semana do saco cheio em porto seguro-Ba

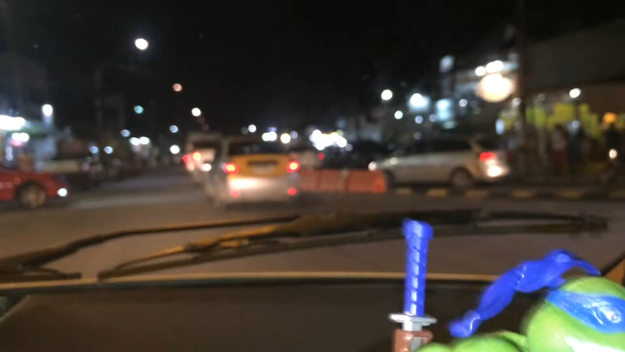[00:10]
Aê, ó, vocês vão me acompanhar aqui, tá ligado?
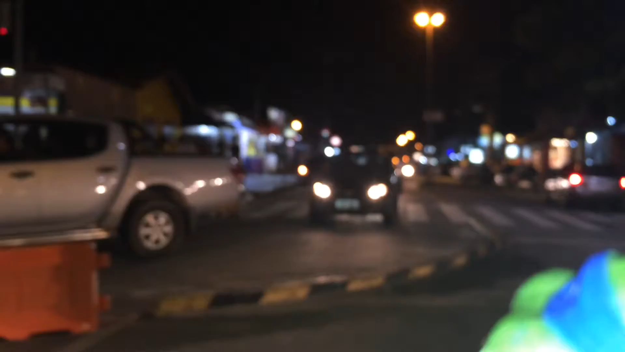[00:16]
Aqui é a Avenida dos Navegantes em Porto Seguro. Semana do Saco Cheio aqui, Pocano, calma aí, rapadinho.
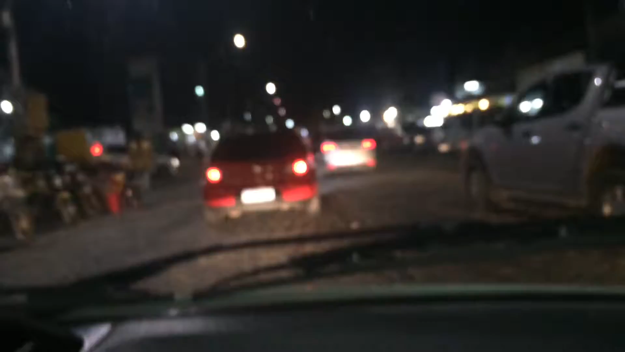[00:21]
Nossa, cara, no trânsito tá difícil aqui, viu, bicho? É, sou eu mesmo, Leonardo. Bom, galera, é o seguinte, tá rolando um trânsitozinho, eu vou dar a cara aqui fora,